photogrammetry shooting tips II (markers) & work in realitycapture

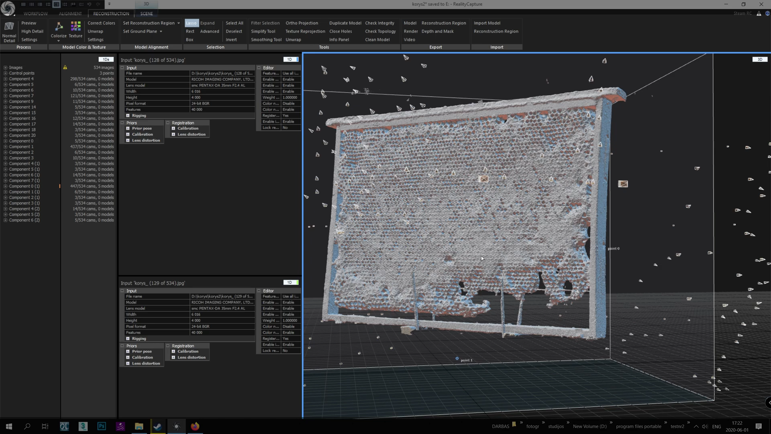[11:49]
And now the usual procedure. UVs. Oh. How big is our mesh? 50 million. That's too much for me. I will use 10 million.
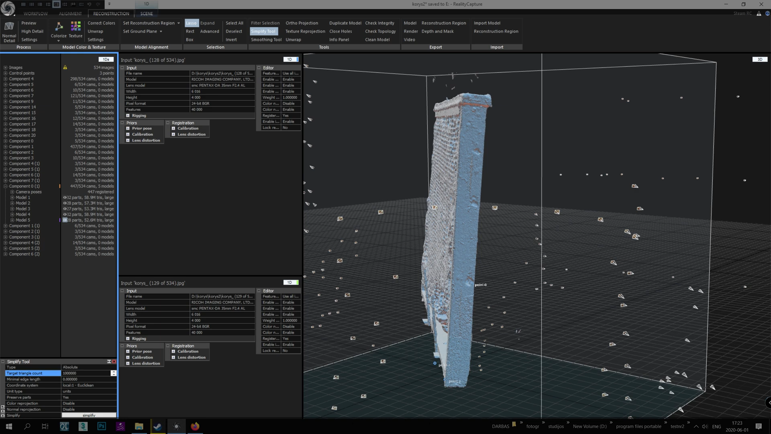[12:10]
10 million. 10 million. 10 million. 10 million. 10 million. That's enough for me. And now we will. Do unwrapping. Where is unwrapping? Unwrap. So, I go for 16K textures.
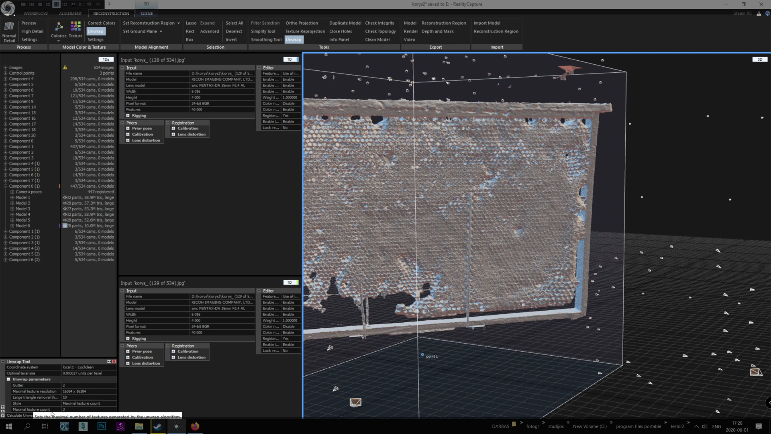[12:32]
I have more for an unwrap. Now that was quick.